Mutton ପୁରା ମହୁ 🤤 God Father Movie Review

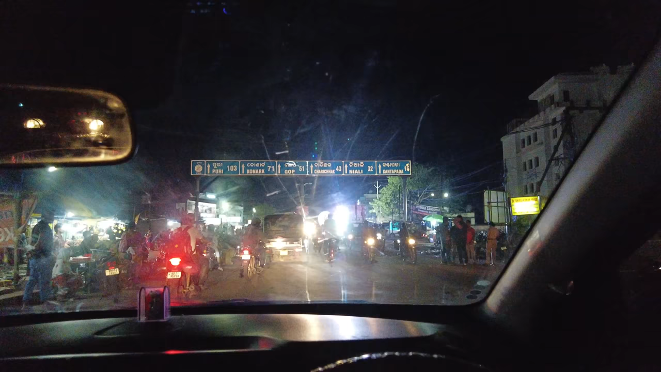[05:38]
ଗୋପ ଗୋପ ଗୋପ ନୁହଁ ଏପଟେ ଗୋପ କୋଣାର୍କ ପୁରୀ ଏପଟେ ସବୁ ଚାରି ଛକ ନିଆଳି କଣ୍ଟାପଡ଼ା ସବୁ ଏଇପଟେ
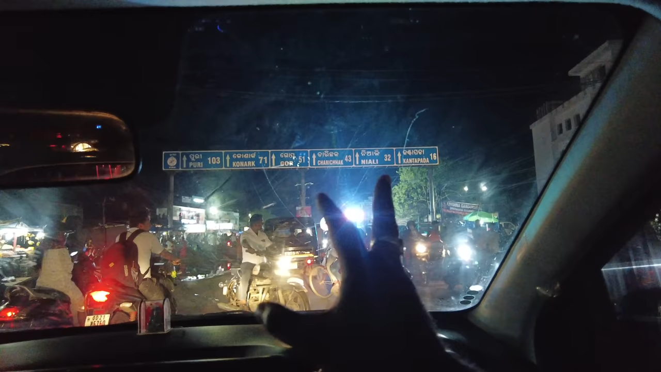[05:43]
ଜଗତସିଂହପୁର ବାଟ ଏଇପଟେ ନା ଅଡ଼ଶପୁର ଆଗରେ ଦେଖନ୍ତୁ ଏଠି ଭସାଣି ଚାଲିଛି କାଲି ବୋଧେ ହେଇନଥିଲେ ଆଜି ହେଉଛି ଆଉ ବଢ଼ିଆ